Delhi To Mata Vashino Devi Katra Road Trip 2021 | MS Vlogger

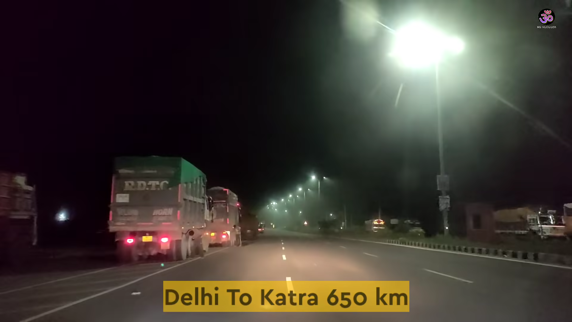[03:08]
अभी हम लोग कुरूच्चेतर से निकले हैं, और कुरूच्चेतर से हम लोग पह�
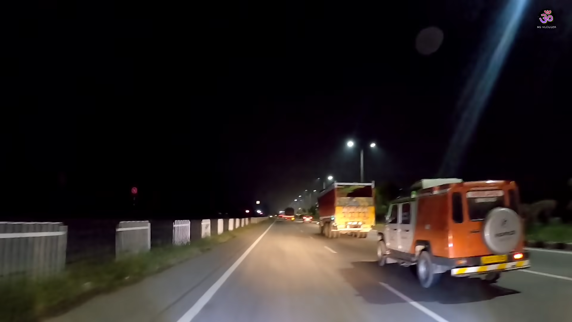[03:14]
बहुत बढ़िया बने हुए हैं,
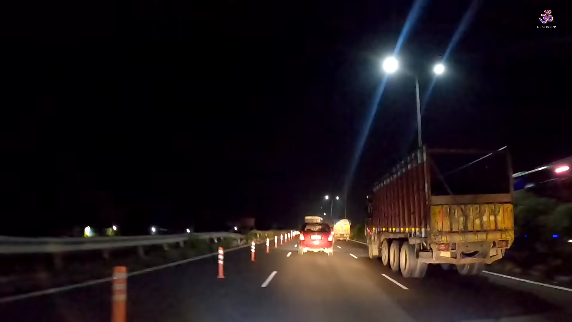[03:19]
पूरा हाइवे बना हुआ है, हम अपना टूर हमेशा रात में ही शुरू करते हैं,
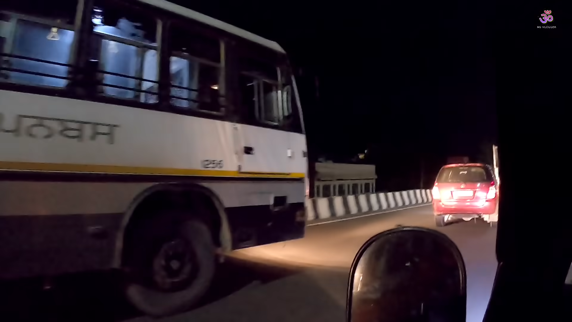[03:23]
क्योंकि रात में हम अच्छा लगता है हाइवे पर चलना,
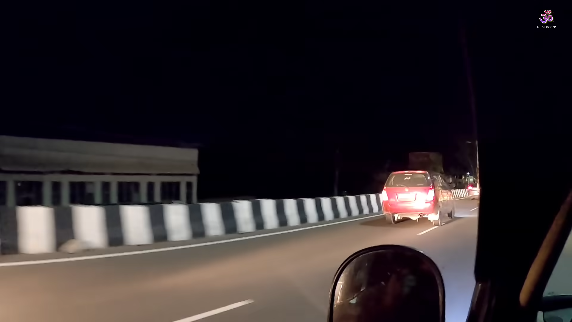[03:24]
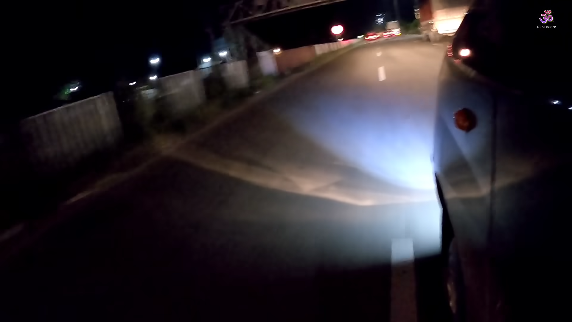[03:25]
और ठोड़ी भीड़बार भी हाइवे पर रात में कमी ही रहती है, यहां से आप देख रहे है कि यहां से सिमला के लिए अलग रास्ता जा रहा है तो हम लोग
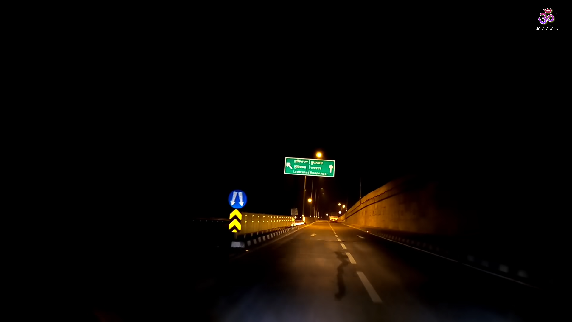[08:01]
सामने से तो अलग अलग रास्ते डाइवर्ट हो रहे हैं सीधा रास्ता रूपनगर निकल जाएगा और लेफ्ट हैंड से लुद्याना के लिए निकलना होगा हम उसी रोड पर
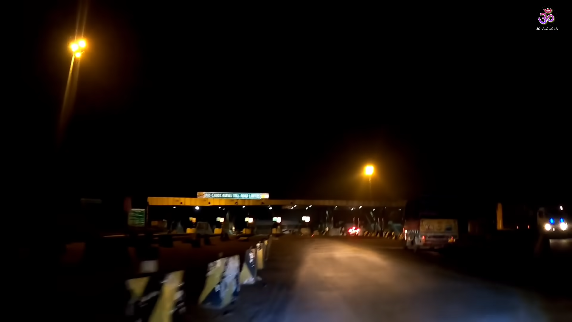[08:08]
जाएंगे और यहां आ गया है अभी एक टोल प्लाजा
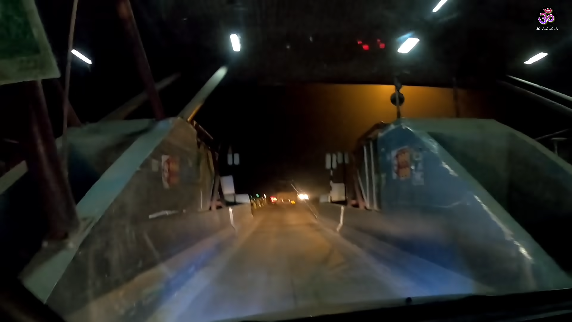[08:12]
तो जी यह टोल प्लाजा यह भी टोल �
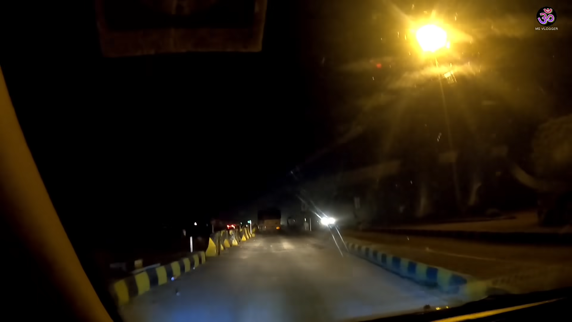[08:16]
सब किसान आंदूलन का नतीजा है डिली से पंजाब
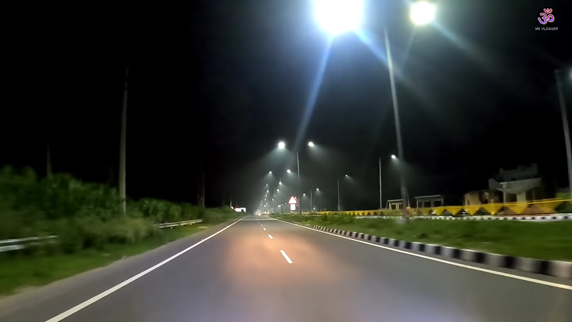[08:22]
तक या कह लिजे डिली से पठान कोट तक जितने भी टोल प्लाजा है अभी भी फ्री हैं अभी हम
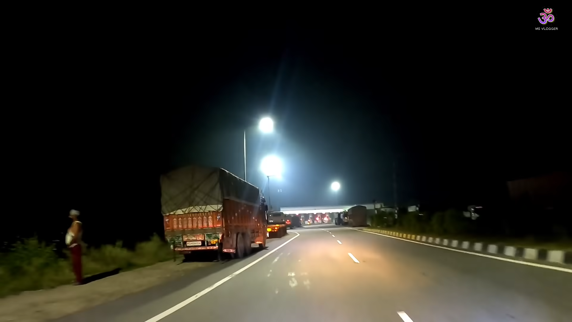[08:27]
एक और दूसरे टोल प्लाजा पर पहुचे हैं और अब हम चलंदर वाली रोड पर हैं और यह टोल प्लाजा भी बंद ह